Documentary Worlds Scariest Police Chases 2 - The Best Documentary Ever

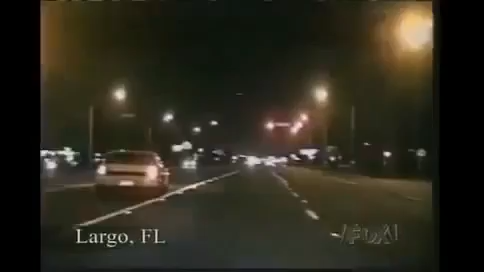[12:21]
night is the time for bizarre stories and unusual reactions but this is one of the strangest and most perplexing of them all we're gonna go westbound 118 the deputy has